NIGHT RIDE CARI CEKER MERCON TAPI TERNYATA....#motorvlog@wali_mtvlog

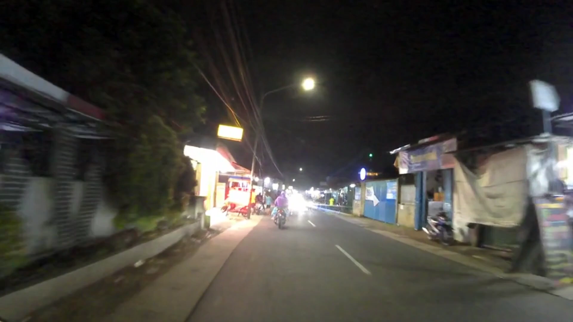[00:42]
Rame banget. Oke guys, nih kurang lebih sekitar jam 7:30-an nih ya, 7:30 malam. Gue NR lagi. Yang lihat-lihat situasi ini jalan-jalan aja. Jalan-jalan ya, bisa dikatakan masih sore ya, baru jam 7:30 sih.
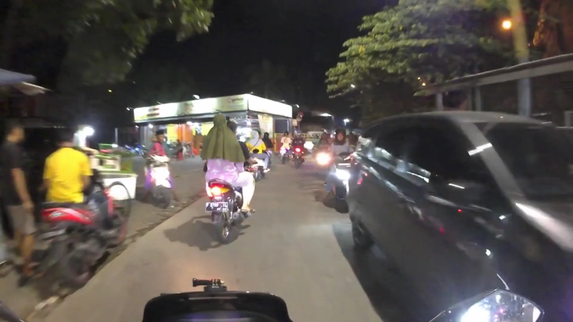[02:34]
Nah ini kalau lurus ke Kampung Kelapa Cikokol,
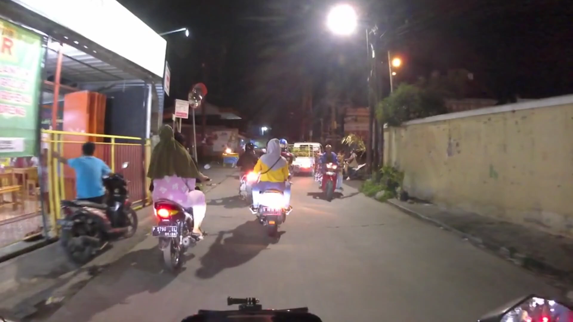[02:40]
gue ambil kanan nih, mau gue lewat Metropolis, lewat depan Mayapada Hospital.
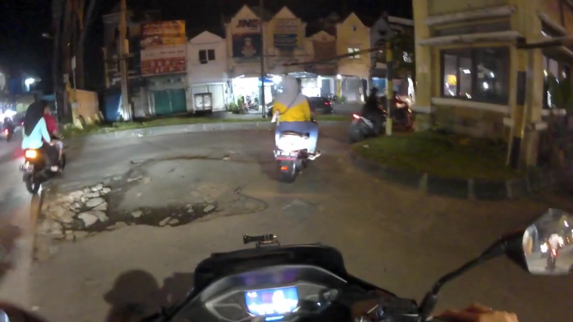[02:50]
Banyak lubang jalannya
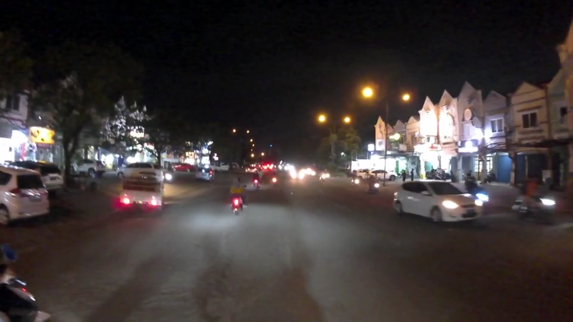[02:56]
nih. Rame.
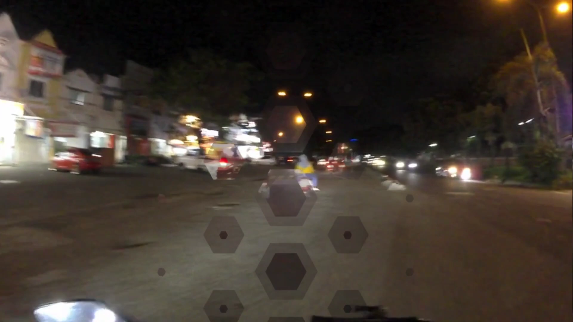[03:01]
Nah ini di sebelah kanan gue nih Mayapada Hospital nih, untuk di Komplek Perumahan Wonderland. Namanya pada hospital.
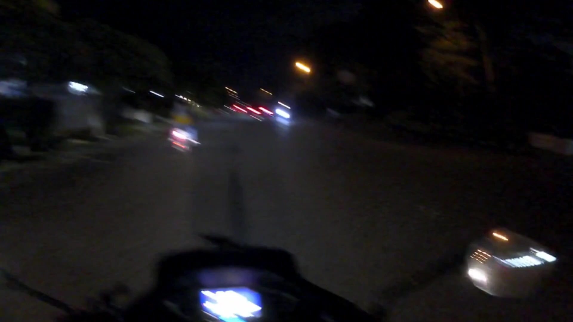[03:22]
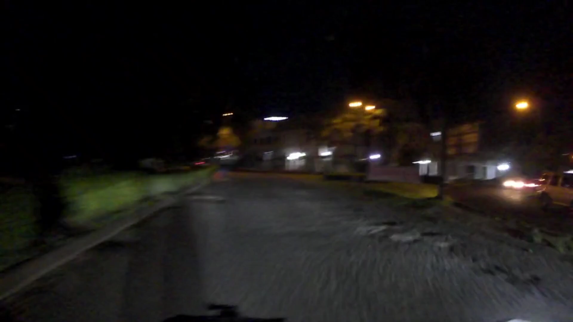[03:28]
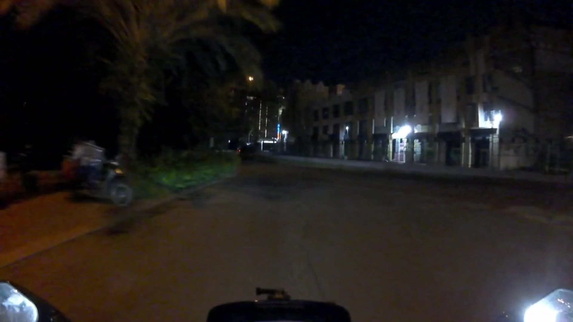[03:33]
Nah ini sebelah kanan gua nih Metropolis ya guys. Cuman udah sepi dia, banyak yang tutup konter-konternya.
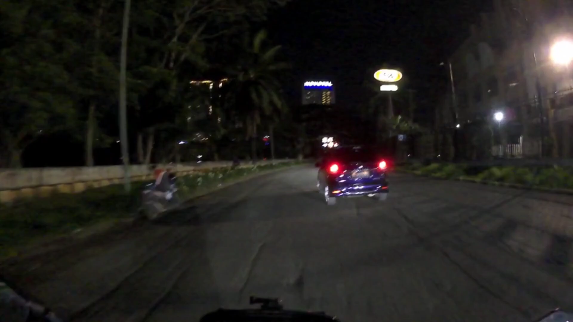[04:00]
Aduh, jalanannya pada banyak, pada lubang-lubang jalannya, guys. Nah, ini sebelah kiri gue danau ya. Danau Wonderland.
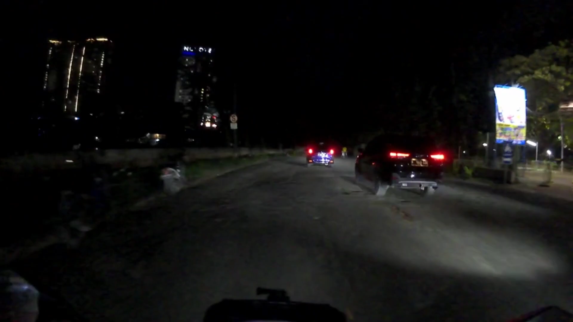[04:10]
Jalannya milih-milih. Sayang banget ya, Metropolis tutup. Sekarang banyak saingannya sih ya. Ada Living World. Kalau untuk, nah ini depan gue kan Tang City nih.
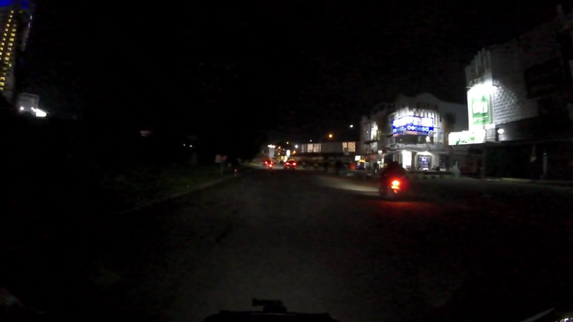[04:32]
Nah itu saingannya salah satunya mungkin Tang City. Tang City, Tangerang City.
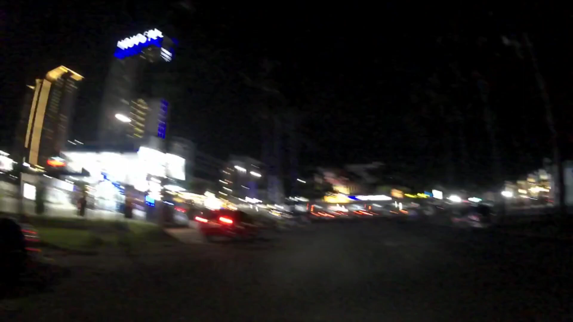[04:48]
No Hotel.
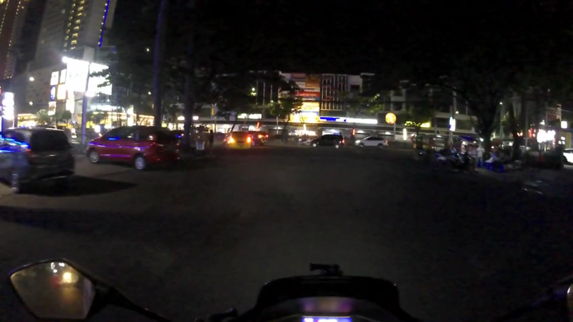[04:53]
Oke, gua ambil kiri guys. Waduh, jalanannya. Lah. Ini belah kanan gue Tang City, guys. Oh, rame kan?
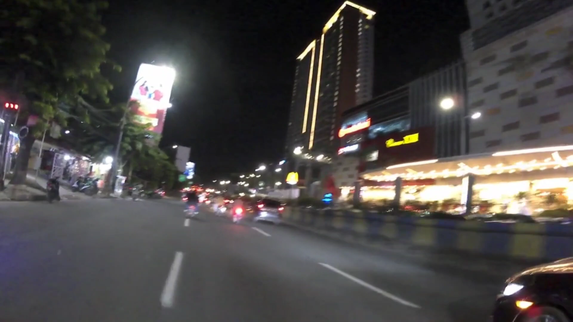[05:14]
Nah, ini gue ambil kiri lagi nih,
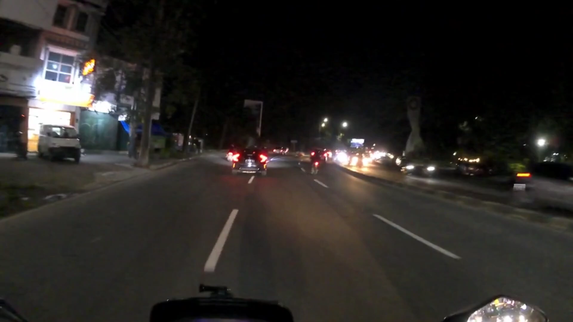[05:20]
karena kalau yang ke kanan tuh ke arah Cimoni tuh, lurus Karawaci. Nah, gue ambil kiri nih, Jalan Raya Serpong nih.
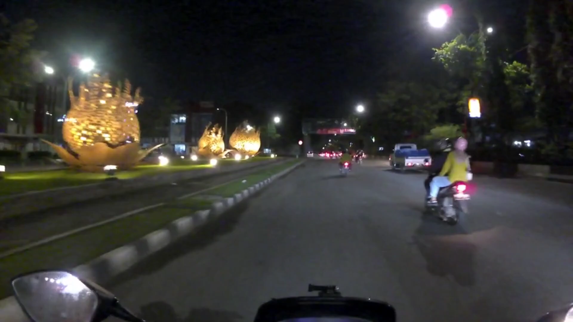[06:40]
Tuh dulunya bekas Kumatek ya, sekarang disulap menjadi Taman Kota, Taman Ayudya, komplek perumahan.
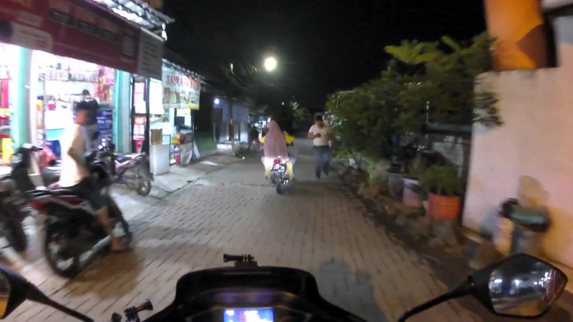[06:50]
Oke guys, lanjut lagi. Ini tadi gue udah balikin helm ya ke rumah ponakan.
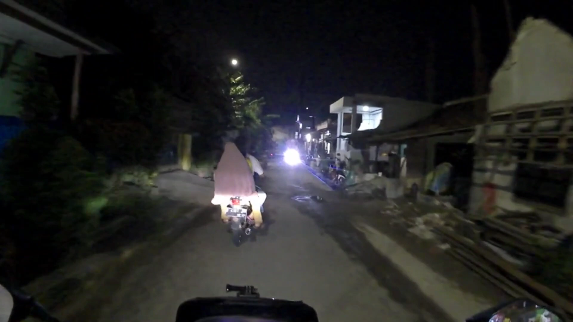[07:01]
Ini lanjut balik. Tapi gue nggak lewat Metropolis nih, gue lewat jalan apa nih, Buaran PLN.
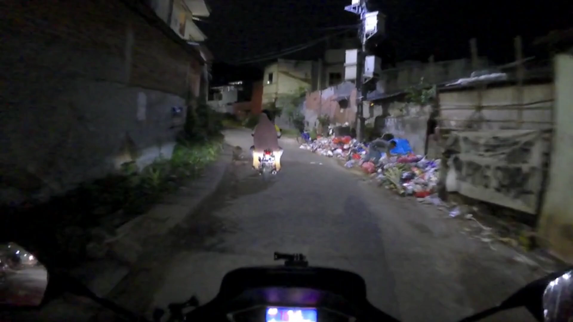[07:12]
Kampung Buaran PLN.
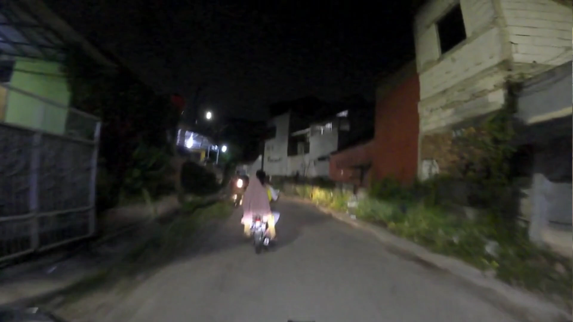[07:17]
Kalau lurus ke Ciledug guys, nih gue ambil ke kanan ya. Ke arah